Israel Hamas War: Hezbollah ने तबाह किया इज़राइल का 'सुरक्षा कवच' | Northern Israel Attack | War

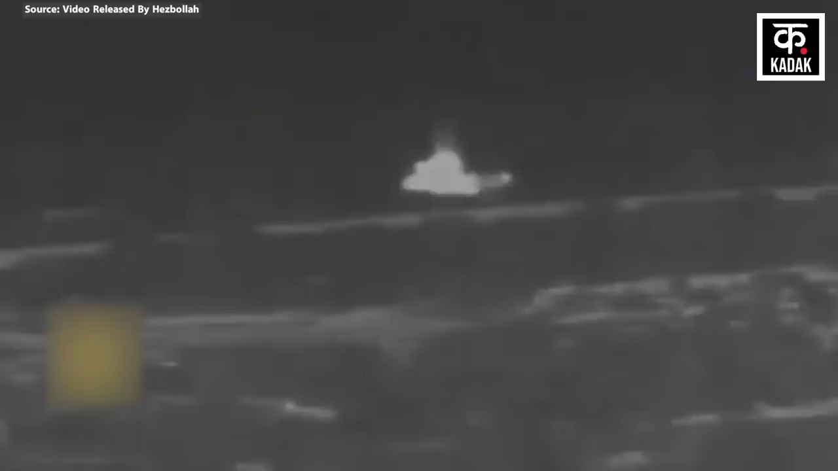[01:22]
बंकर में जाने लगा वैसे हिजबुला ने उनके उपर एंटी गाइड़ेड मिसाइल से हमला कर दिया हिजबुला का कहना है कि उसका हमला टार्गेट पर एक दम सटीक लगा है